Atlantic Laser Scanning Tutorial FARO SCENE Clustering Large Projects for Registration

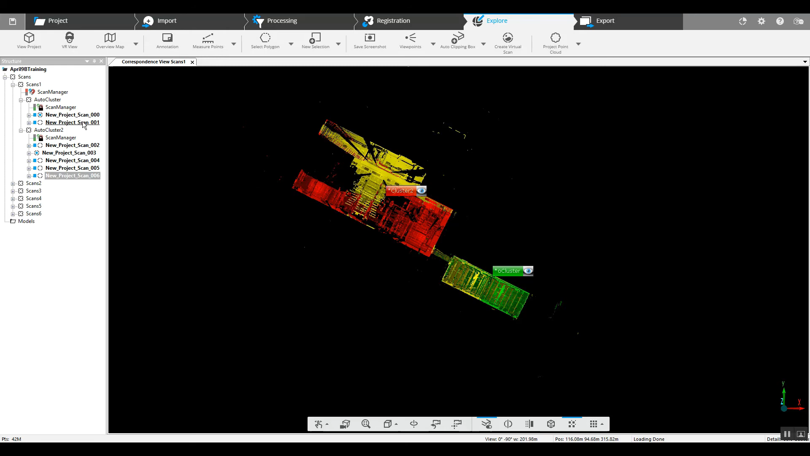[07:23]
By going into each individual scan, number 1 and number 2 should be next to each other.
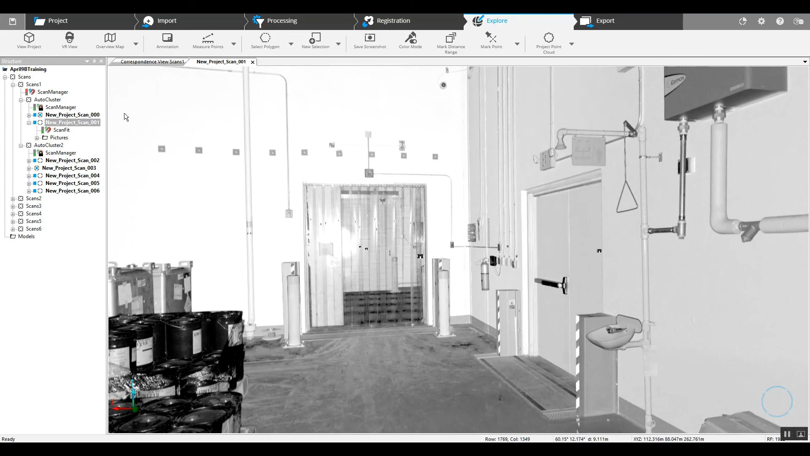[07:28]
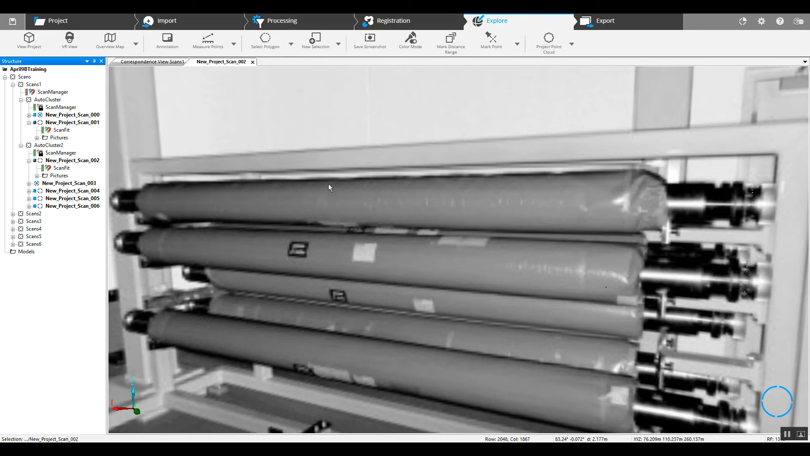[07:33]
Unfortunately, by looking at this particular set of scans,
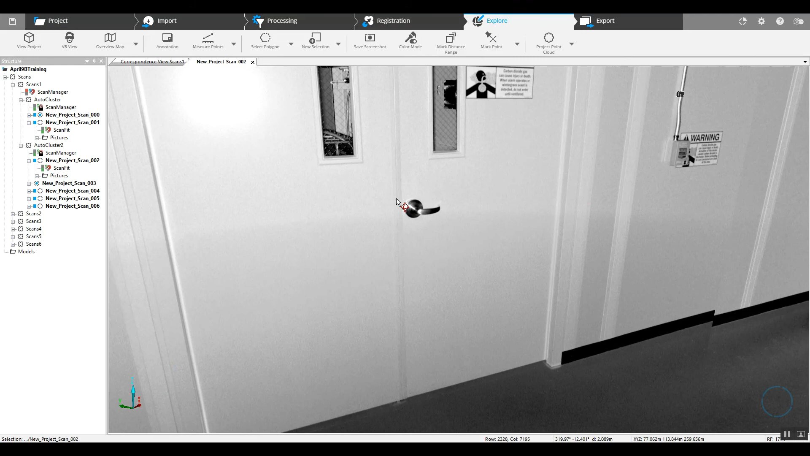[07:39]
it looks as though maybe the door was closed between the two scans.
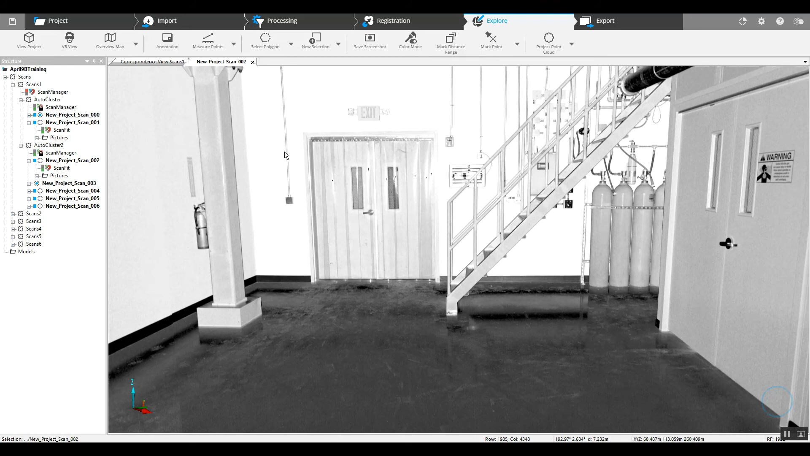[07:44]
So these two are actually not going to come together in this way.
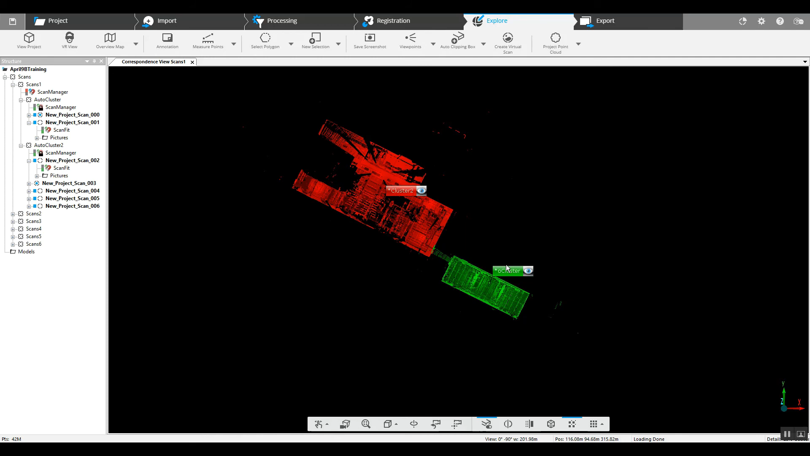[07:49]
We may see that cluster number 1 here actually will be part of another cluster as we get into the project. So, we will separate this.